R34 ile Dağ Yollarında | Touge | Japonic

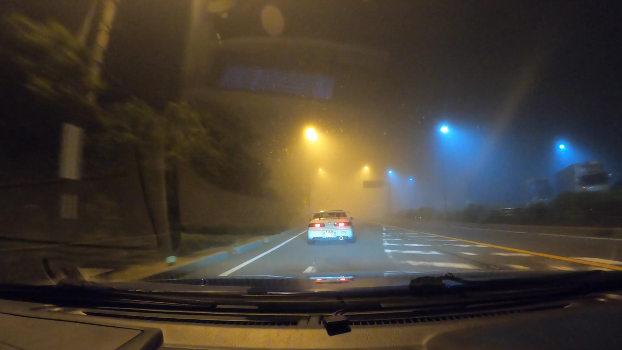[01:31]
Tabii bir senede üçüncü kere gelince yollar ezberlenmiyor. Arkadaşlar biliyor yolları. O yüzden ben arkalarındayım. Biraz da sis var zaten. Arkalarında olmak daha mantıklı. Şöyle güvenli bir mesafede bırakarak. Şöyle bu mesafeyi. Zaten yakında durunca da Ara34'e bütün taşlar geliyor. Hiç istemediğim şey.
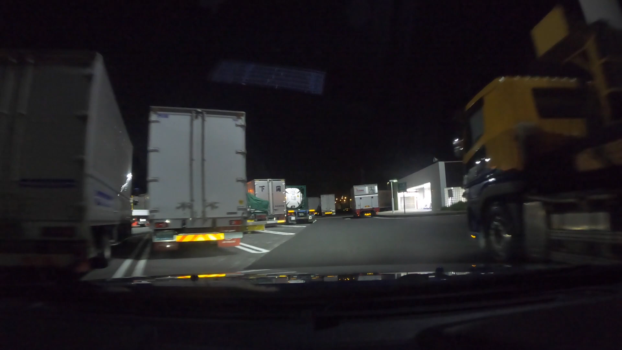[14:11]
Yeri değil orası ama o yol bile dolmuş yani. Kamerayı sonradan açtım ama bu ne böyle tıka basa ya her yer. Nerede la benzinci nerede? Benzinciyi göremiyorum.
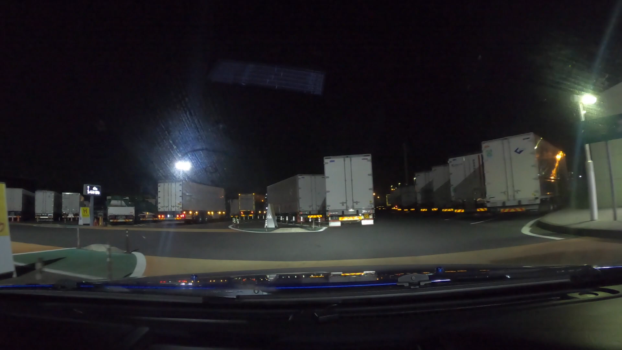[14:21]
Allah Allah. O kadar dolu ki her yer. İleride karşı demiş. Önümü göremiyorum ya. Yolu şaşırdım. Çünkü Çünkü kamyonlar yolda da duruyor. Ne ki acaba böyle bu ya? Dayı, yolu kapatmışsın, nasıl yapacağız?